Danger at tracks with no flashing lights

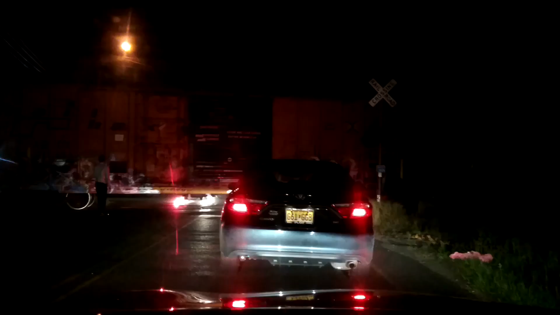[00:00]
Train is passing and there are no lights.
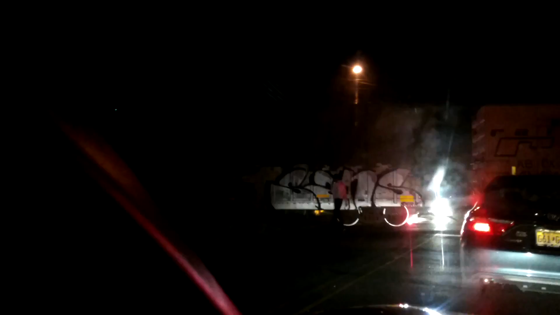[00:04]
The flashing red lights. There are no flashing red lights. Looks like someone lit a flare on one side, but there are no flashing red lights at the railway intersection. Very, very dangerous. Very dangerous. No red lights flashing.